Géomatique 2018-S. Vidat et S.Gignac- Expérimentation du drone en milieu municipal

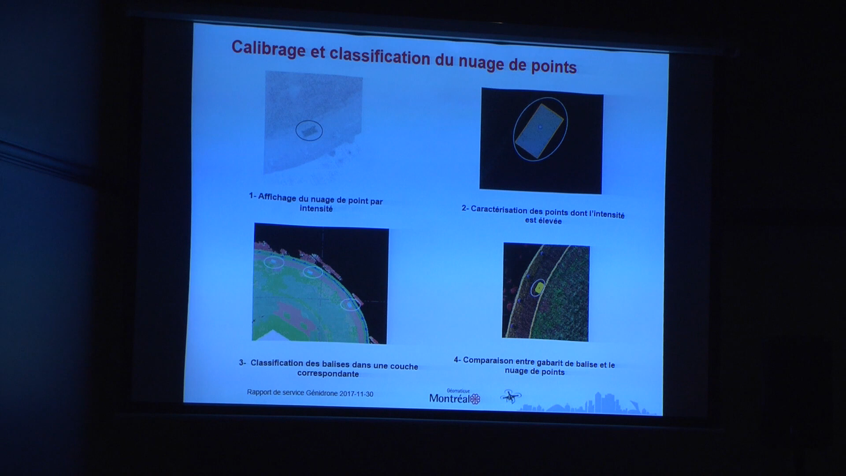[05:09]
Après ça, avec la classification. Après ça, on peut comparer, dans le fond, les balises avec les points relevés. Ça, c'est les résultats qui ont été obtenus. Il y a un 10 centimètres, on l'a quand même sorti.
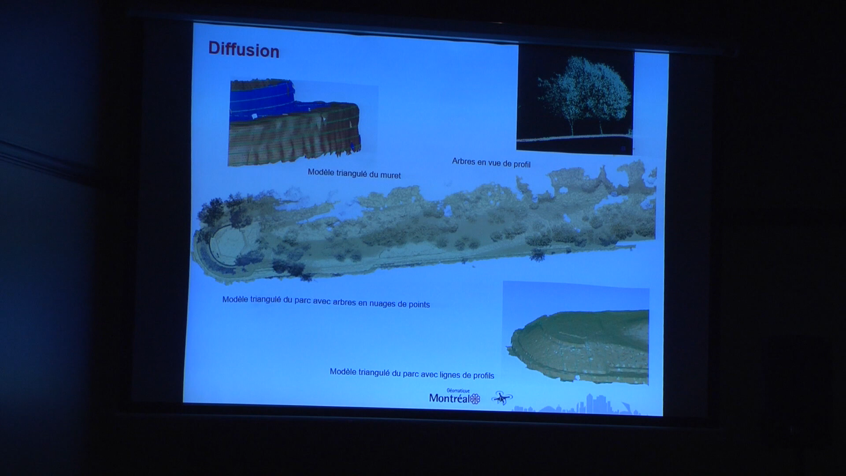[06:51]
On a fait des lignes de profil aussi. Puis Maud en a parlé tout à l'heure, mais on voyait un intérêt aussi au niveau des arbres. On avait une bonne densité de données sur la canopée. Puis on voyait aussi le terrain, on le voyait bien malgré le fait qu'il y ait des arbres. Si ce n'était pas dans le cadre du projet, on trouvait ça quand même intéressant.
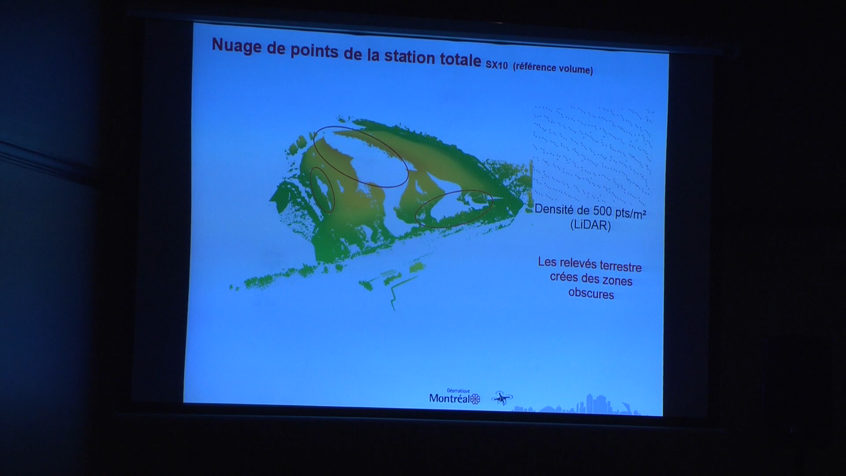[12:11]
Latéral, on a certaines ongles d'occlusion. Il y a une clausure froce avec des arbustes, on ne peut pas reculer de la station. Donc, il y a des ongles d'occlusion aussi. Et derrière, les butons que la station ne peut pas scanner. Mais, il y a une région derrière, 500 mètres carrés, qu'on a pris.
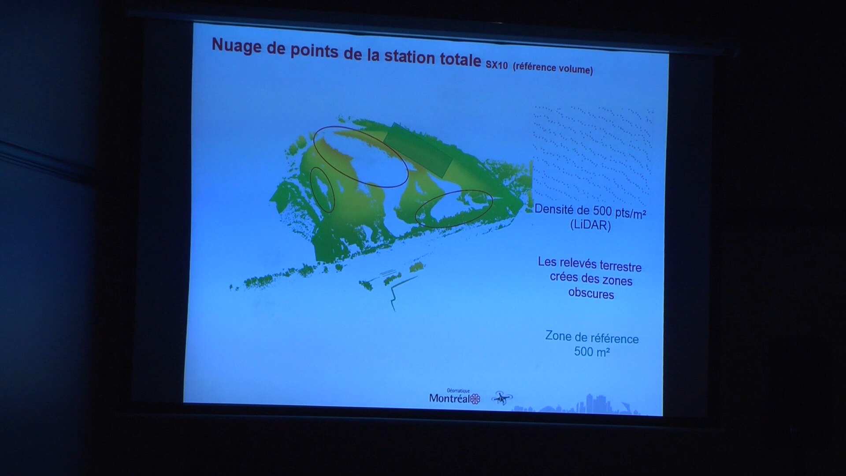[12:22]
C'est notre référentiel qu'on compare d'une méthode à l'autre. Donc, ça, c'est notre station terrestre qu'on connaît. Premier drone de bonne qualité. Ça n'a pas un mètre carré de densité de points. Ici, on a des ongles qu'on n'a pas de données. Il y avait de la neige fraîche, blanche.
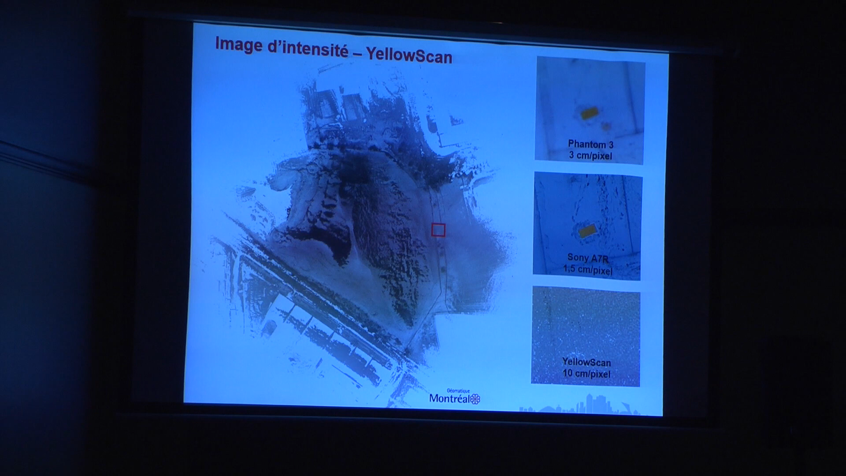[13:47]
On a une vision globale, mais pour les détails, c'est plus difficile de les identifier selon les détails.